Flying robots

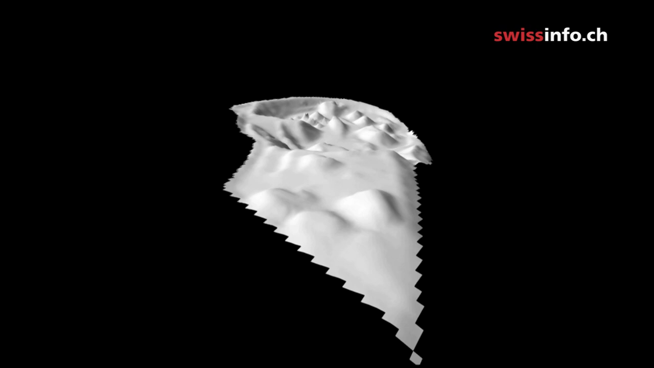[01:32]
but by combining the images with the flight data, the users can quickly obtain virtual 3D models of a terrain.